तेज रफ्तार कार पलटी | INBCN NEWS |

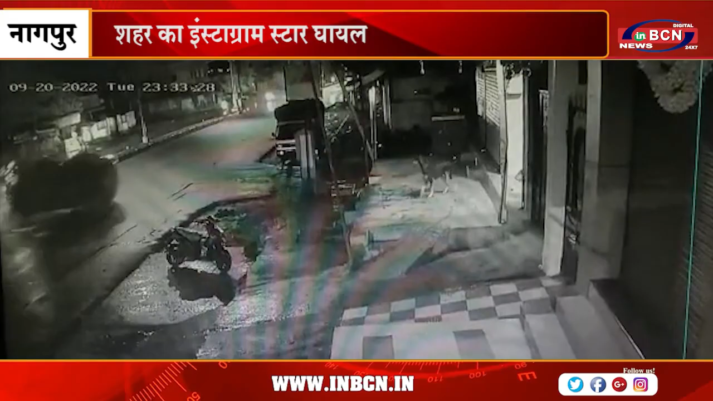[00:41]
गाड़ी की स्पीड इतनी तेज थी की गाड़ी के पर खची उड़ गए लेकिन जान माल की कोई हानी नहीं हुई कैमरे परसन अखिलेश भारत वाज के साथ अभिशेक पान सी BCN नागपुर